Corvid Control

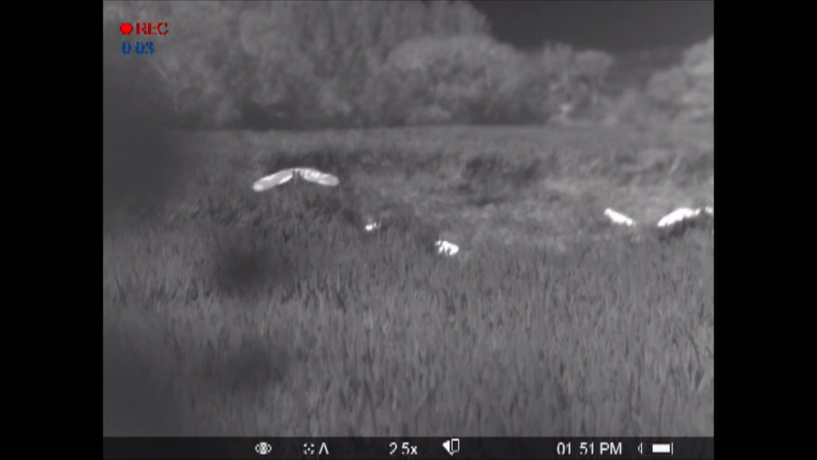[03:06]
To help matters today we have some UK shoot warehouse decoys.
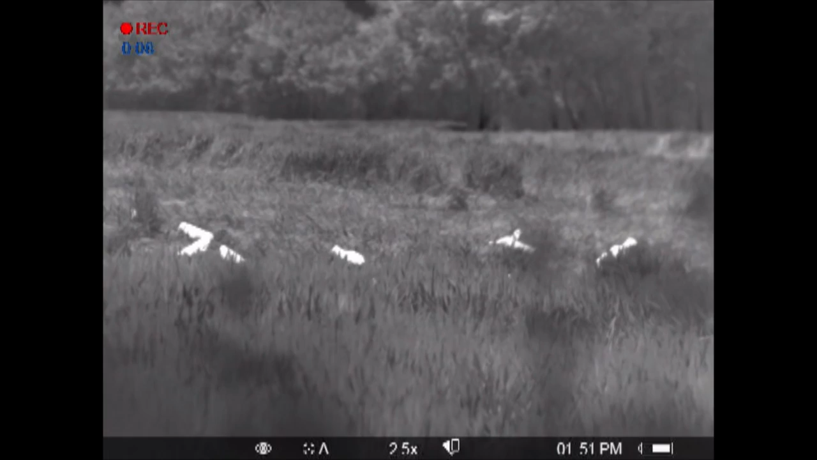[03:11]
They show up well in the Pulsar Helion thermal spotter which we have on loan at the moment.
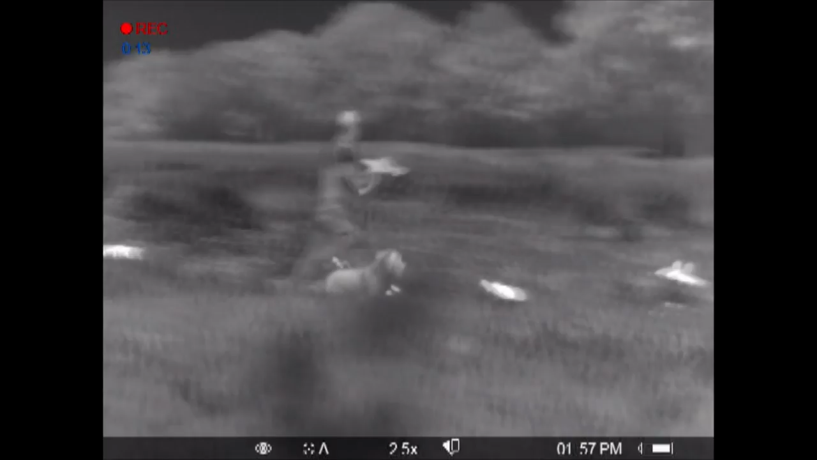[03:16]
We have used thermal before and it offers a different view on the situation.
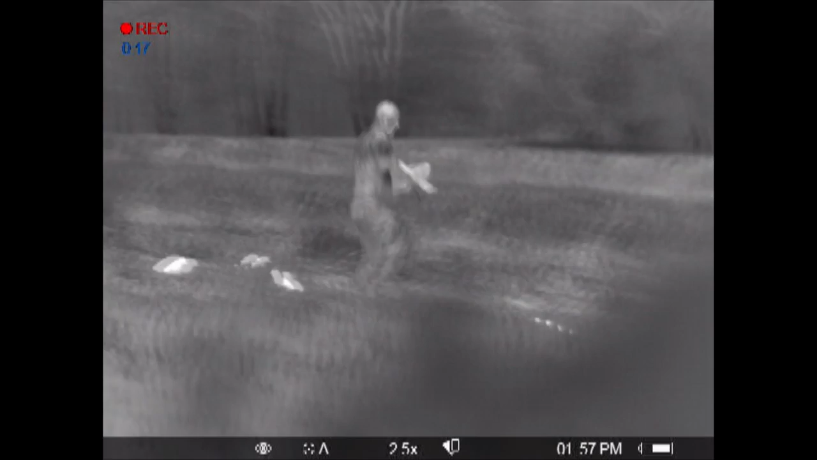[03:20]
Here is a hot crow and rosa tending to the pattern. Crows tend to feed a bit closer.
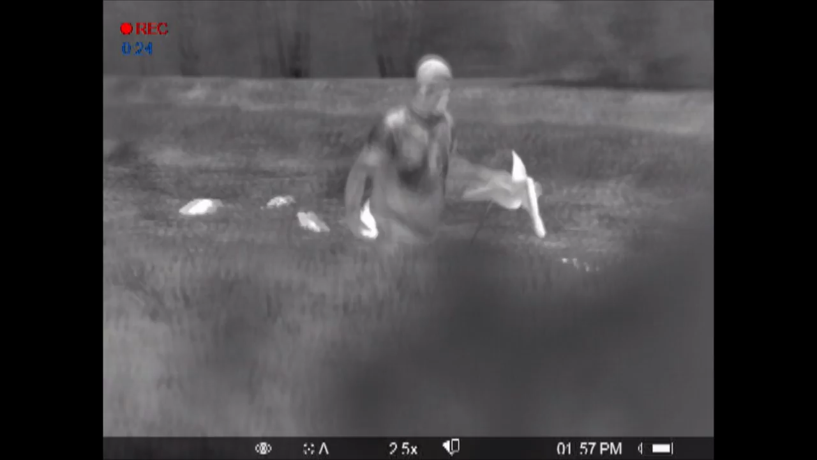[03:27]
Crows tend to feed a bit closer. Well like you say, you see all that lot in there.